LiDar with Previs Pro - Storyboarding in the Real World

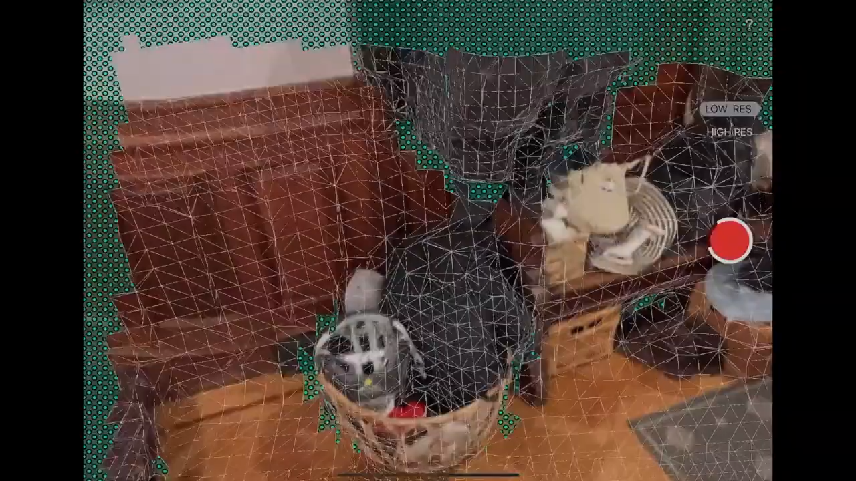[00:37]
Using a LiDAR app, you can scan a room, turn it into a 3D model, then import the 3D model into Previs Pro.